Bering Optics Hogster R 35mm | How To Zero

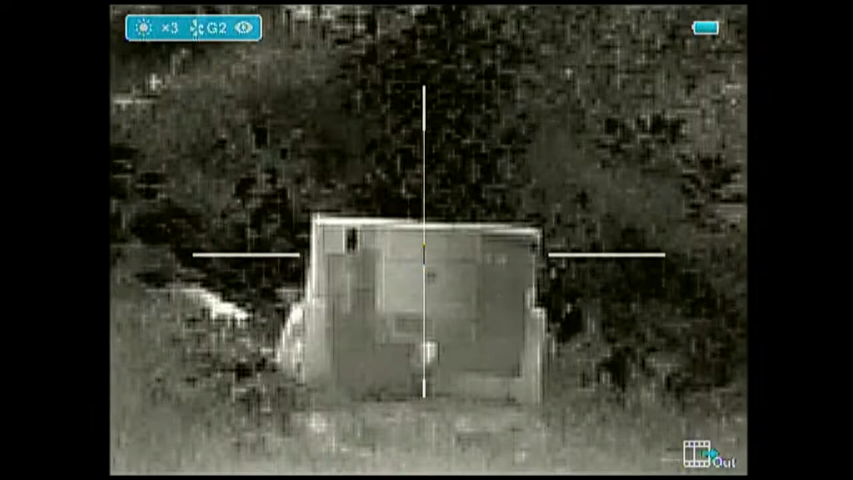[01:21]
First step is go ahead and zoom your rifle all the way in to the max magnification the thermal scope that you're sighting in has. So on the bearing optics as a base magnification of two power so you can zoom it four times in making it an eight power. Then go ahead and focus your objective lens and your optical eyepiece lens to get a good clear image before you take your first shot. Get nice and steady and then take your first shot. As you can see the impact is displayed by red dot on the screen.
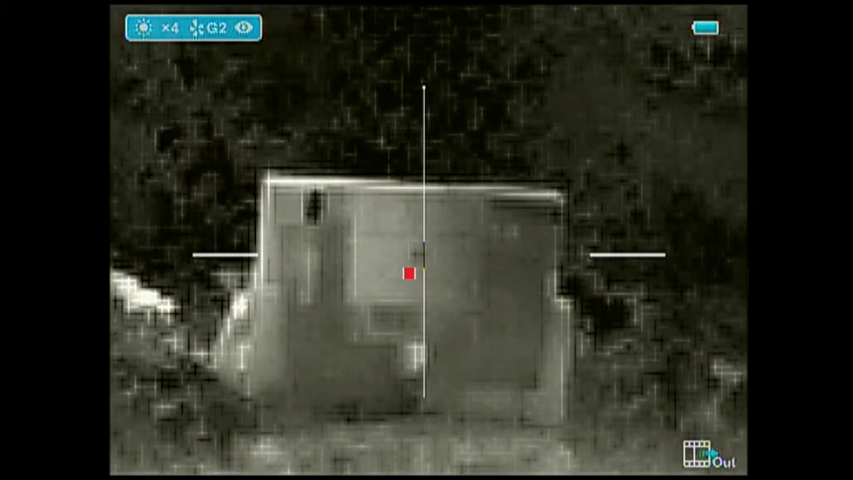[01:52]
This is where the first impact of the bullet shot so this is showing that you're a little bit low and you're a little bit left. So what you're going to want to do is go into your menu go down to your sighting
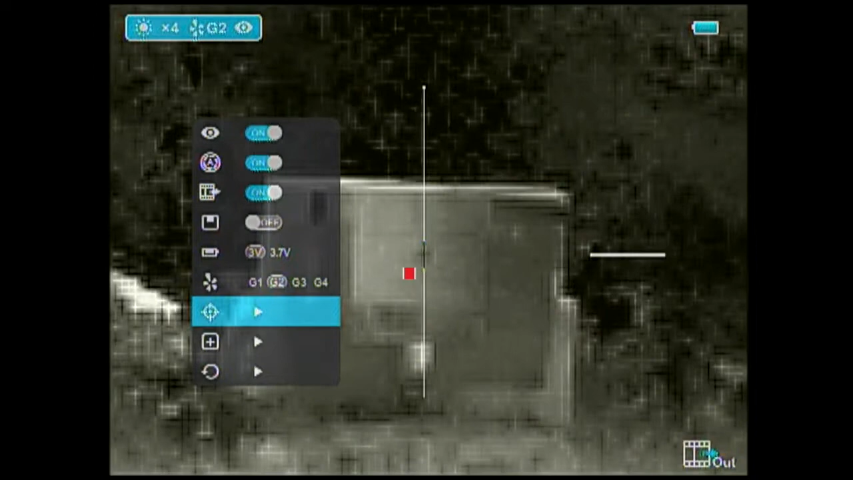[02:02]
in profile and then what you'll for you'll see that you can make your up down left and right adjustments. Your focus first one will be to adjust your up and down.
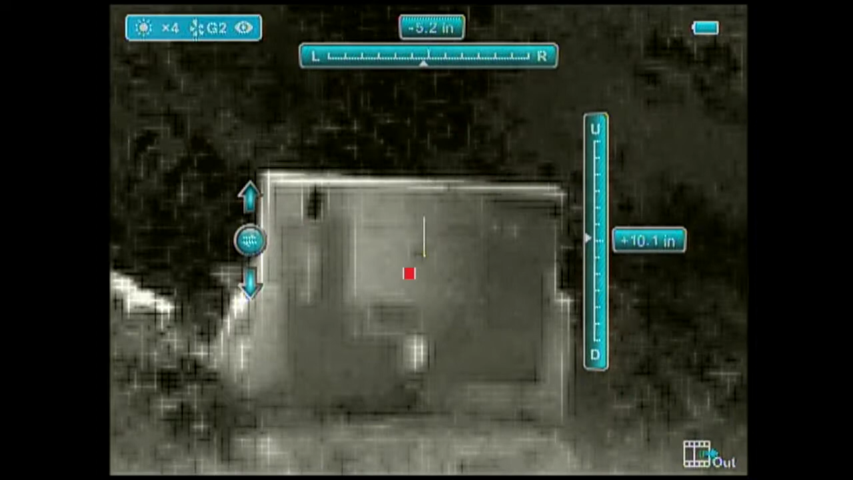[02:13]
So in this case you're going to follow the bullet so you're going to move your reticle down to where it's in the center of that point of impact where the red dot is on the screen.
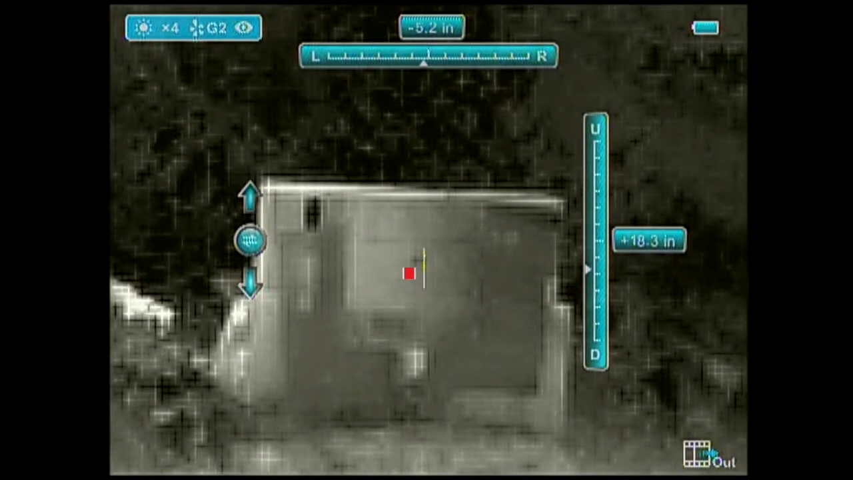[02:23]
So you'll make your adjustments with your up and down buttons in this case going down and then you'll hit the center button to switch to your left and right and you'll go ahead and you'll hit the top and bottom button on the scope to go left to right. In this case we're going to be going left until that cross arrows right in the center of that red dot which is where your point of impact on your first shot was and at this point you'll go ahead and save you'll zoom back in